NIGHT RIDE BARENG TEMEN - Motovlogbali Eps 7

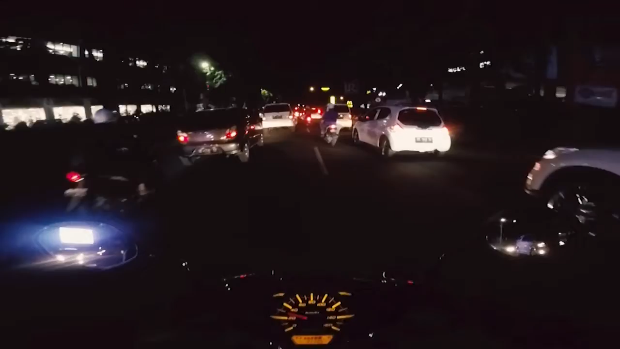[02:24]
nah guys kayaknya nih kondisi jalan lagi macet
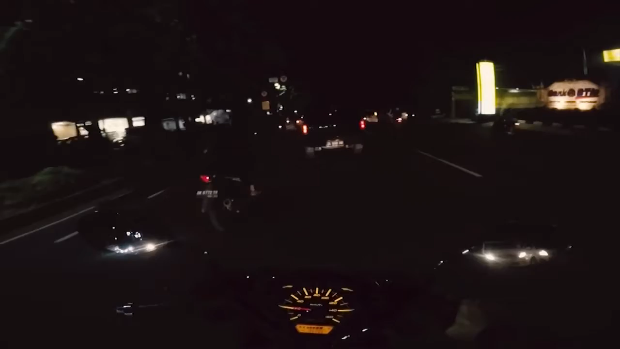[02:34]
jadi harap bersabar aja nah kondisi jalan juga macet
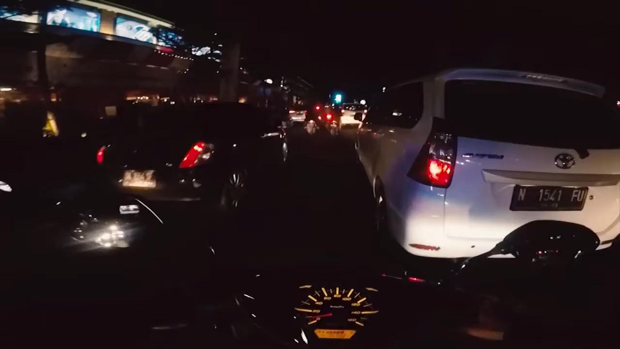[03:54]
biasa daerah tekumar emang terkenal dengan macetnya guys jadi kita harus sabar ya gini-gini aja di jalan tekumar sering-sering kali macet apalagi malam minggu kayak gini ternyata orang pada ke mall kalau nggak nongkrong
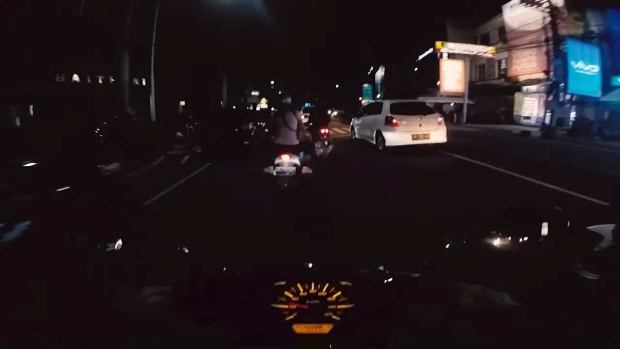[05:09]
ya motovlogger-motovlogger lainnya lah nah ini jalan udah mulai lengang ini mungkin macet karena tadi di mall level 21 untuk nyebab macetnya tapi gua masih santai-santai aja dulu karena dia situasi di belakang juga masih abad sepertinya teman-teman gua nih kayaknya nunggu mereka juga tunggu dulu santai
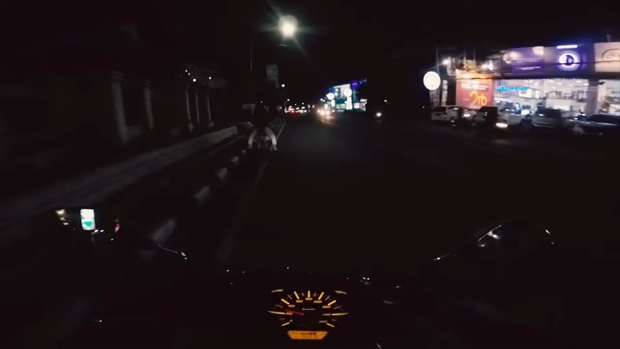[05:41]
kayaknya gua bakal nunggu temen gua kayaknya
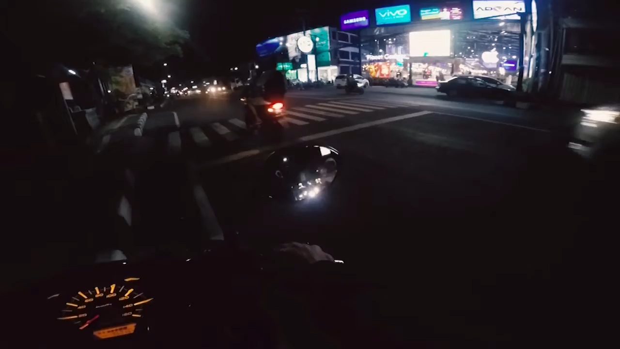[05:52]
mungkin mereka telat di jalan atau gimana juga gua nggak tahu di mana kayaknya dia nih kita rencananya sih ke seminyak darah seminyak nih kayaknya ketinggalan nih gini di level 21 tadi kayaknya
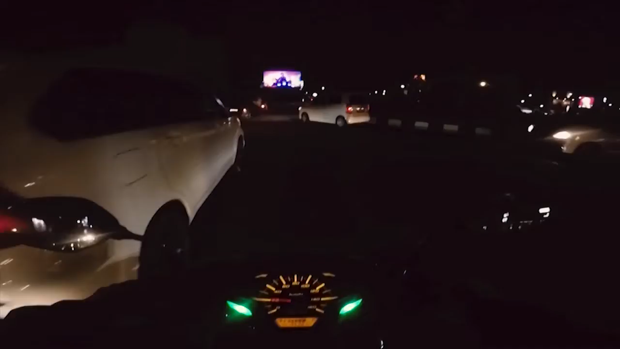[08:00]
kita ada di persimpangan Tukumar guys nah simpangan Tukumar biasanya sih rame disini karena lalu-lalang mobil motor tuh sangat ini ya pak siap coba aja nih Tukumar ada jalan tolnya pasti lebih seru cuman ya gini sekarang dulunya pasal kalian tau guys
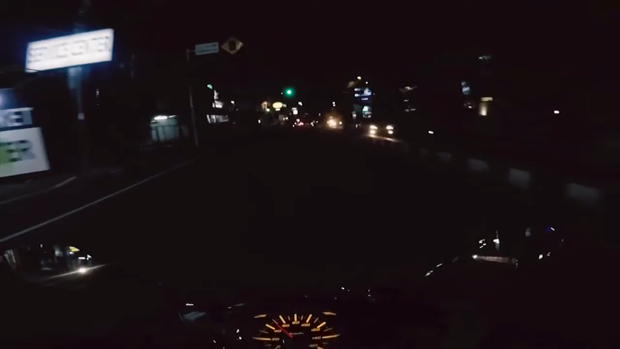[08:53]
agak kecepatan lebih tinggi jadi tidak langsung bertemu dengan mobil di seberang gitu cuman di Tukumar ini kadang-kadang macet di persimpangan lampu merah dekat aparan pizza kenapa karena ini lampu merahnya ya kalian tau lah guys namanya lampu merah kadang cepet
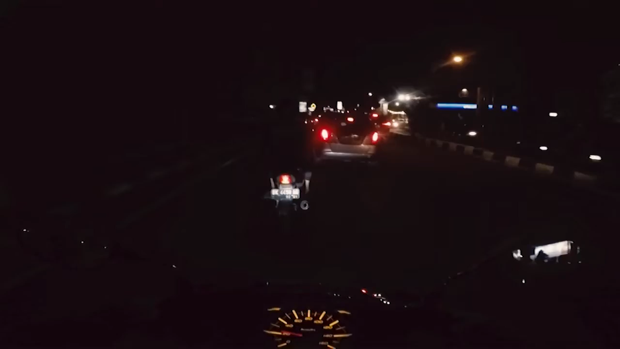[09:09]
kadang lama gitu kadang-kadang nah inilah penyebabnya kadang macet jadi kita harus bisa
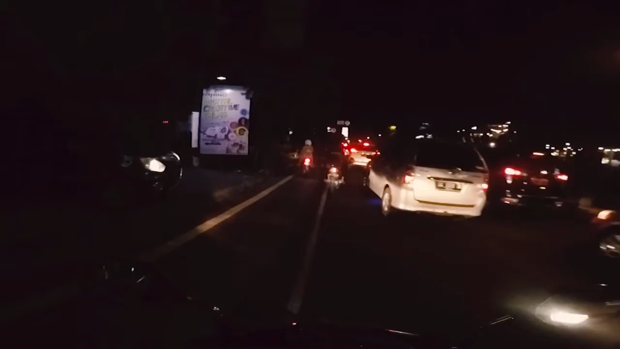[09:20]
lewatin aja yaudah kita kesini aja biar cepet tapi jangan kalian tiru ya ya
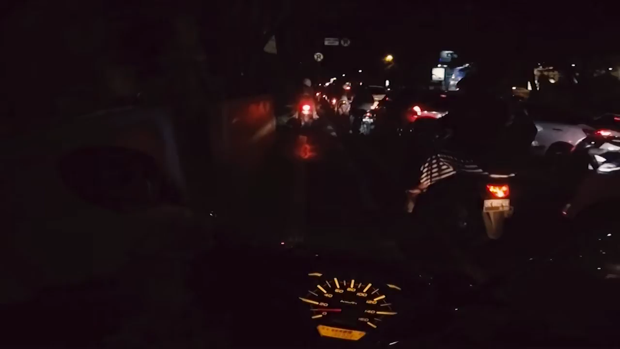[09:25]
karena macet jadi gue lewat sini aja nah kan lebih cepet sorry guys nah jadi kan gak lama gitu lampu merahnya juga nih karena terlalu cepet jadi kita bisa siasati lah dengan lewat-lewat jalan kayak gini wah ada dokar tuh kebetulan kayaknya jadi